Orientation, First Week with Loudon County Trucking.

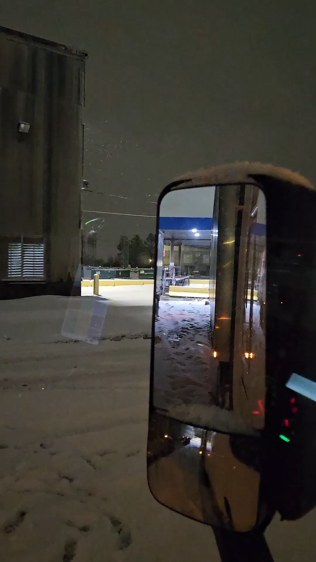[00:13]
It's, uh, it's, look closely, you can see it's, uh, still snowing, but, uh, it's let up quite a bit. Um, more is on its way, though.
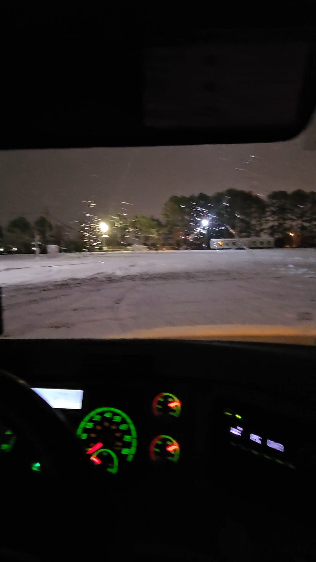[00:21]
Uh, anyone else have, uh, you know, Snowmageddon on their 2024 Southern Bingo card? Or is that just me?
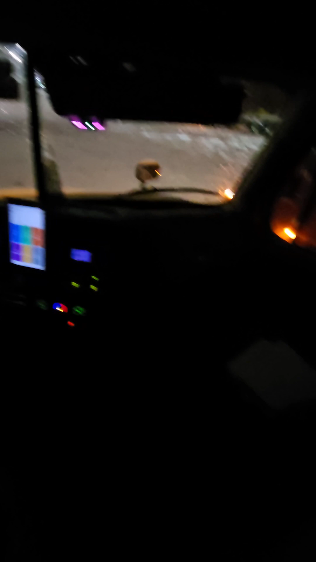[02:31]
And, uh, you know, everything in here. But, man, it is a mess out there.
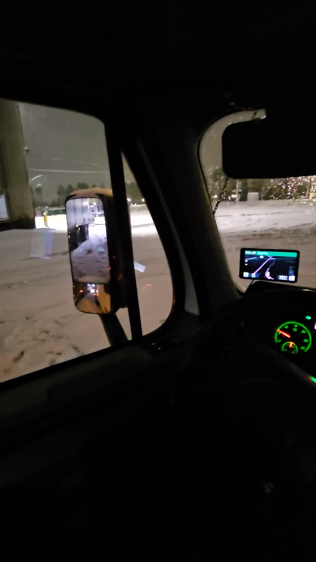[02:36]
So, it's, uh, not bad, though.